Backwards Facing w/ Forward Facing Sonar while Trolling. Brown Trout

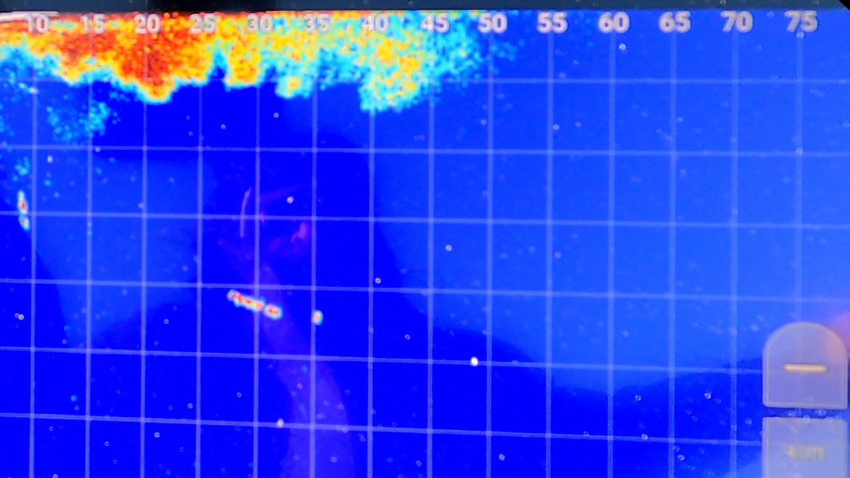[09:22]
Way back now, see him? That's gotta be the other spinners.
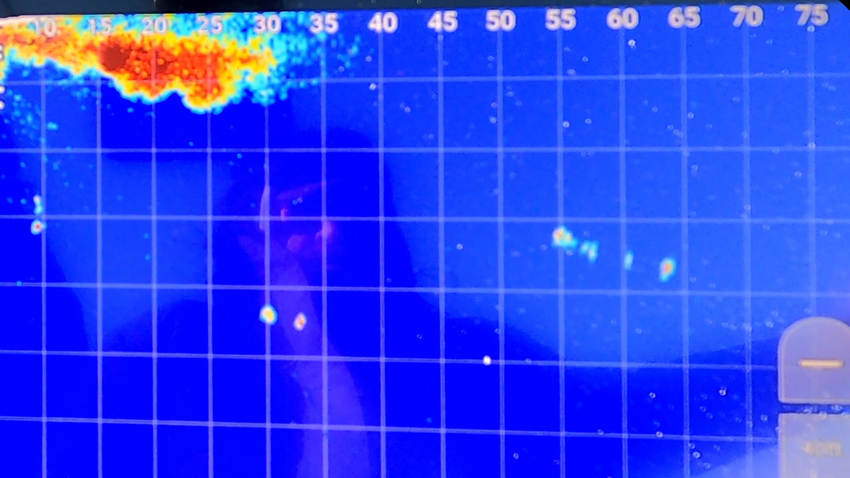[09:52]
Really can't quite tell if he's in it.
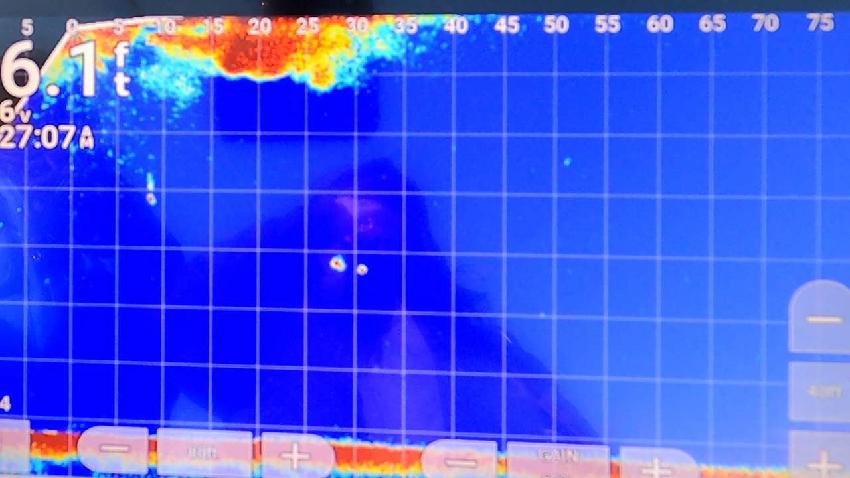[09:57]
He was on us for over 100 yards. Oh, that was a big fish. He just didn't like the bait for some reason. Checked them all out. bastard. Oh, he's still on it. He's on the spinners. Look.
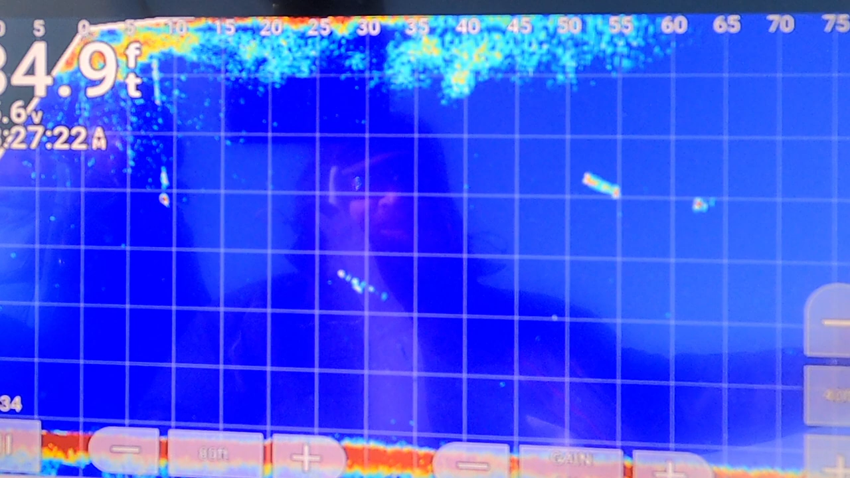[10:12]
See him? There he is. Way more. Hey, give that a little. Huh? I guess it's real. I don't know. Yeah, do something. Pull it or little pull or see if you can get him to bite. Yeah, he's still following. Still following.
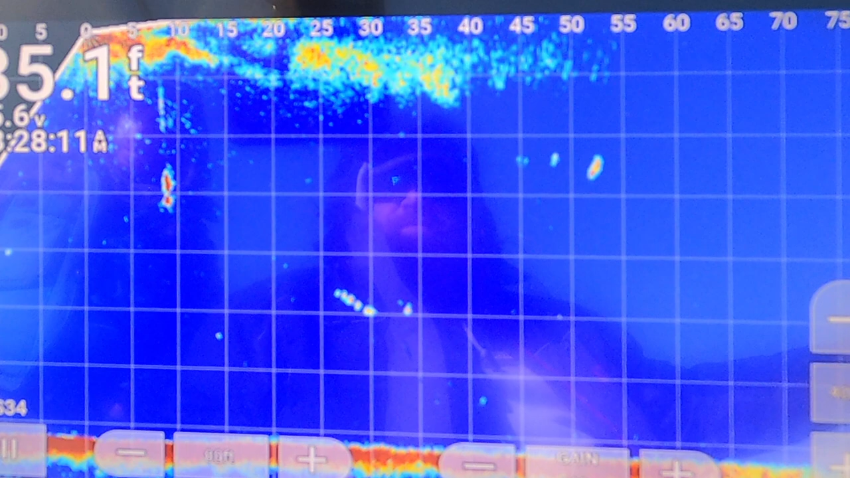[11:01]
He's still following. Kind of stopped. Just drop up. Let you draw on your back. He's under it. See him? He's going to the other one now. He's coming back.
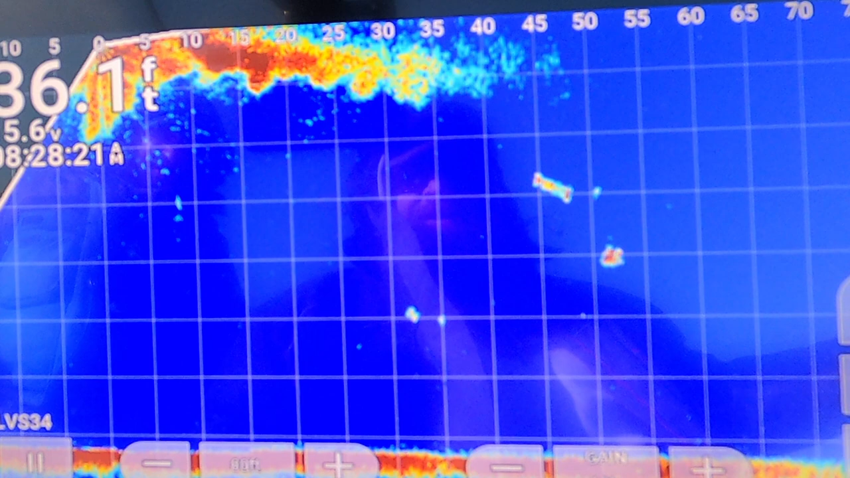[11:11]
Oh, look at him shoot up. Oh, he just shot up at it.
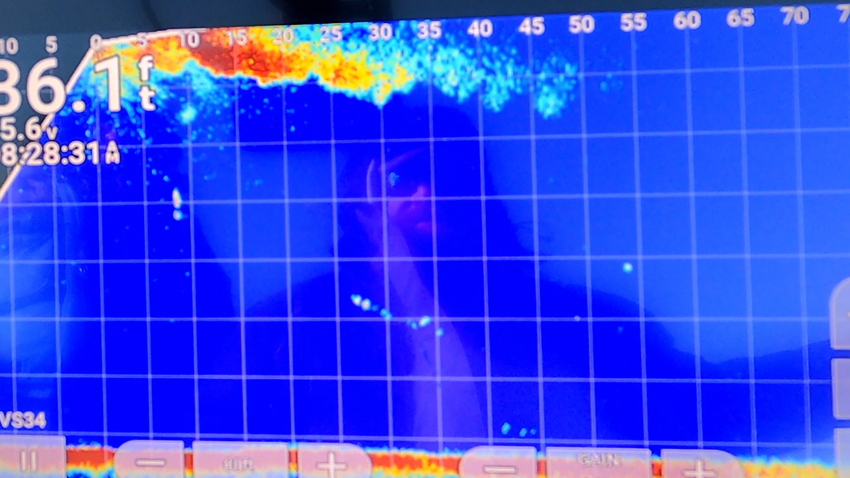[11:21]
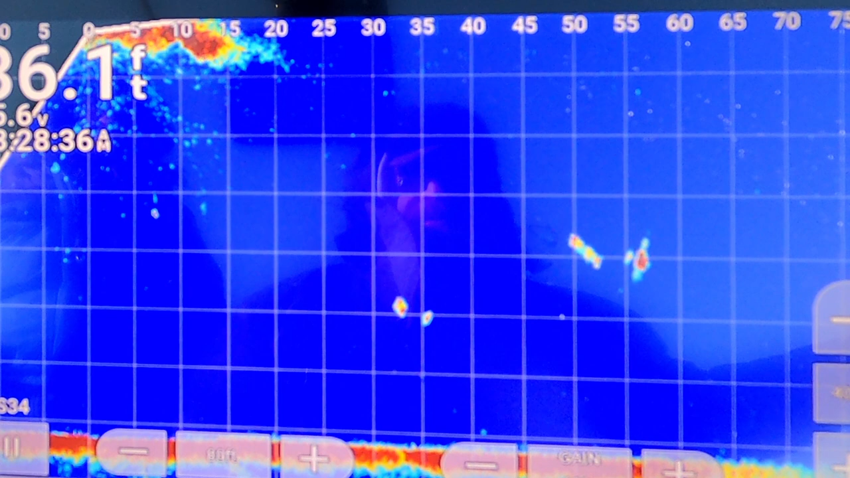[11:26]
Freaking things all over it.
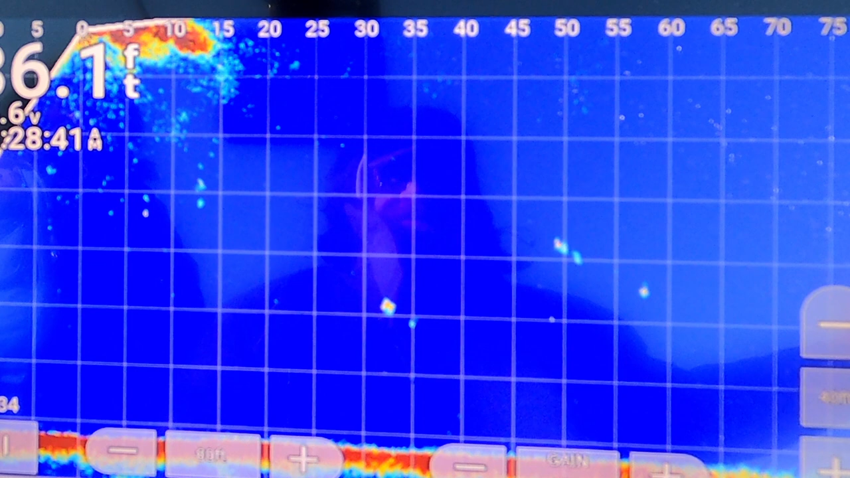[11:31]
I mean, he's on top of it now. He's on the one you just had in your hand. He's like touching it. Keep an eye on that tip. Which one? I got the GoPro. Don't miss it. Friggin' nice fish.
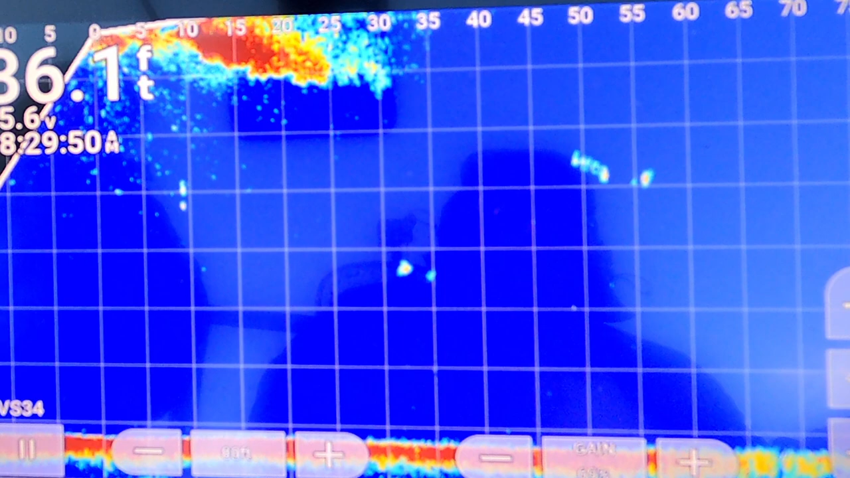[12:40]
I think he's on the dodger now. Over. It's like he's taking swipes at it, but he's not touching it. He's on it. Hard. Just came in again.
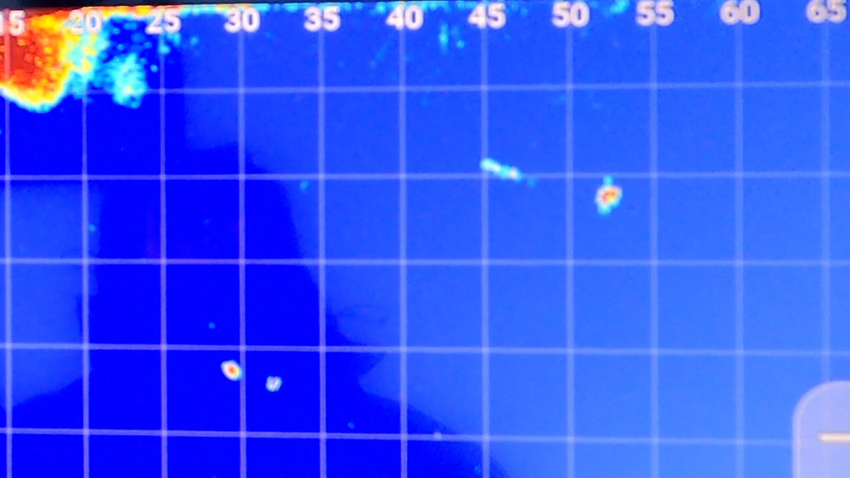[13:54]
He's been on us almost since that big house. He's still on her.
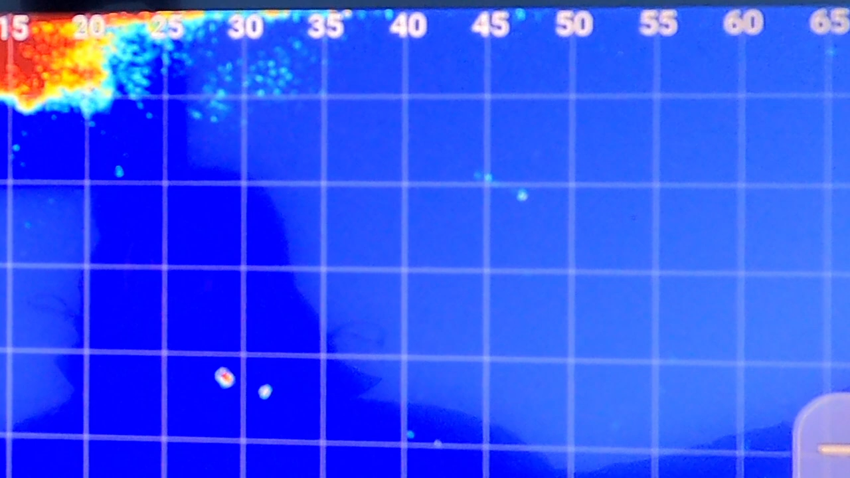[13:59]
Coming in hot. Right now. Like. Nope, he backed off. Alright, he's coming back in. 3, 2, 1.
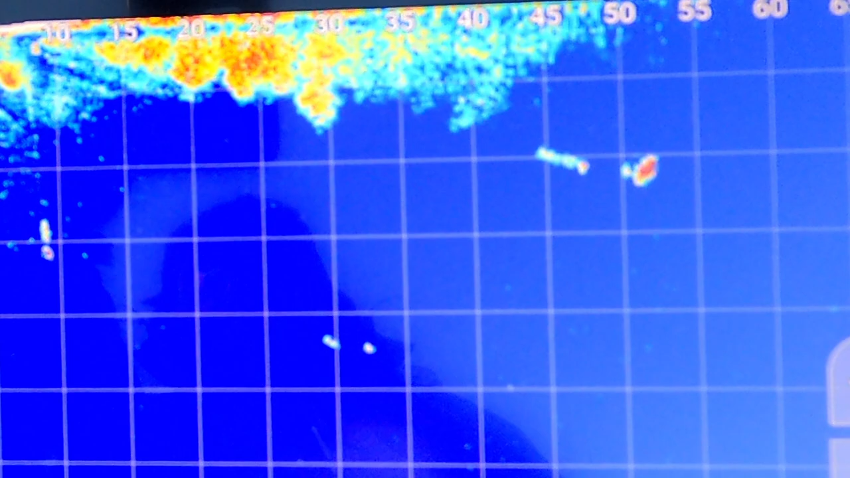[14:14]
Nope, he backed off. Kill him. It's painful to watch.
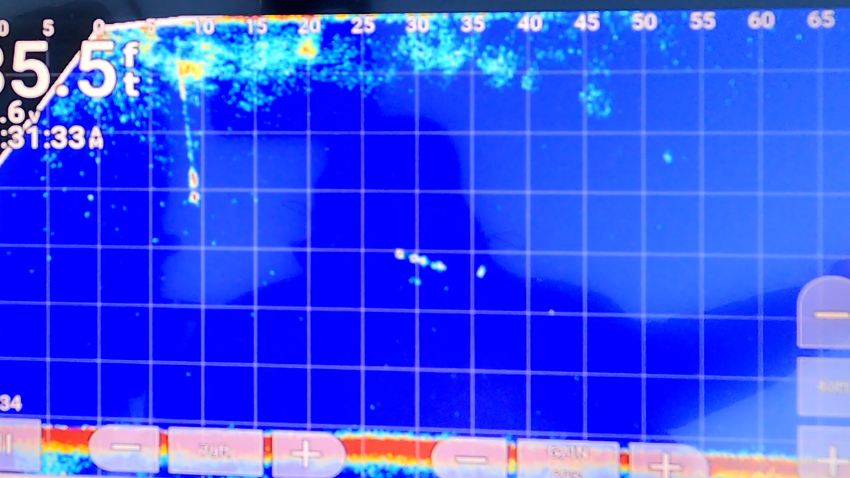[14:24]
Freaking all over that thing. He must be sniffing.
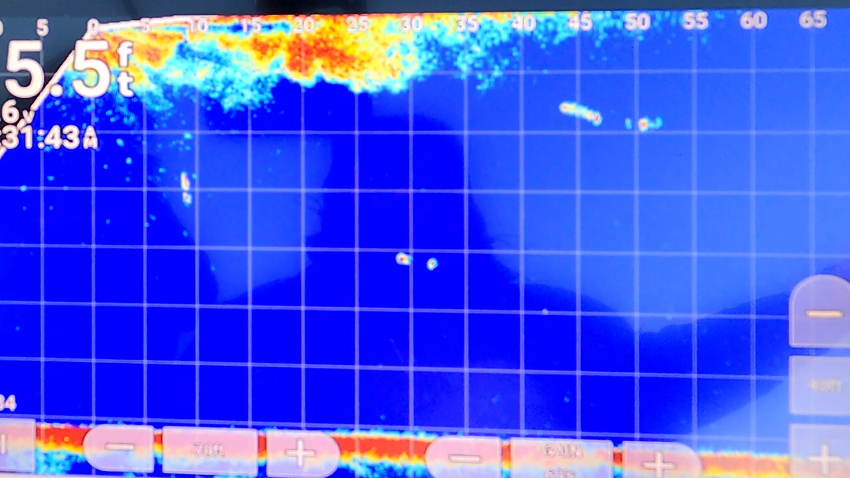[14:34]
It's a solid 400 yards. Easily.
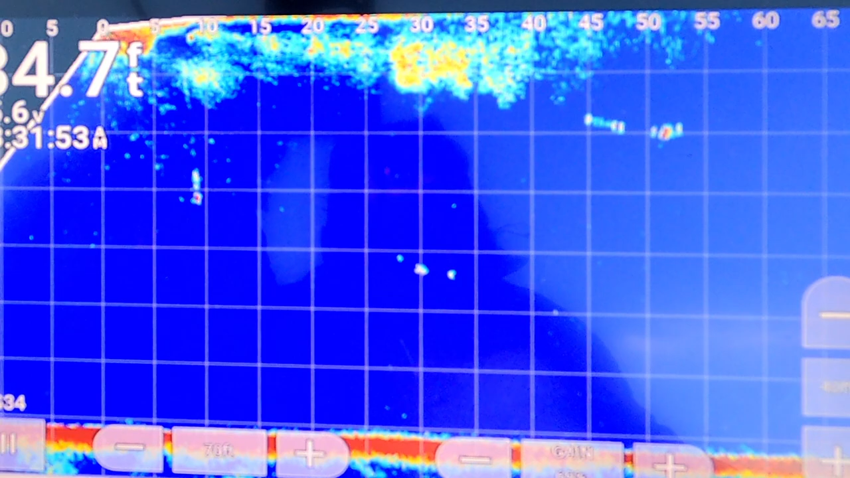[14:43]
I mean, we almost picked him up at that big house. Oh, big one. Big one. Coming in hot.
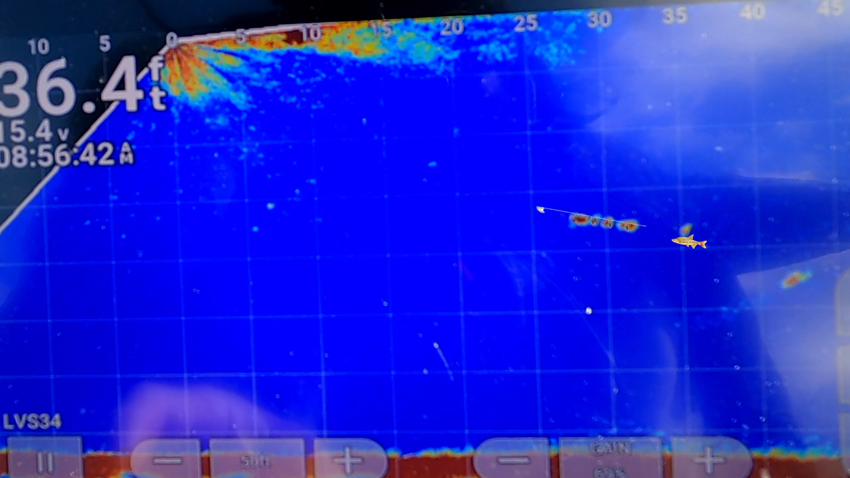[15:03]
that's a nice one. Come back and eat. You can see his tail. Yeah. Those are 5 foot blocks. So if he fills half of it, he's 24, 25 inches. Oh, did he just leave? He's still there. He's just hanging back. He came in so hot, I thought he was gonna bite. Come out of nowhere.